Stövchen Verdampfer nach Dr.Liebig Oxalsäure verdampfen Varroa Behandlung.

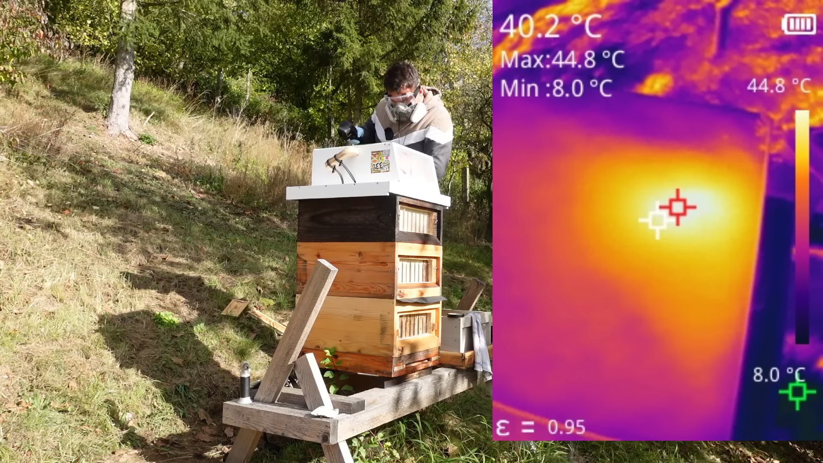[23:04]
On screen: spot 40.2°C, max 44.8°C, min 8.0°C, scale top 44.8°C, scale bottom 8.0°C
45 Grad, genau was das Thermometer eigentlich anzeigt. Wie gesagt, da könnt ihr euch schon drauf freuen, auf dann wieder eine neue Option,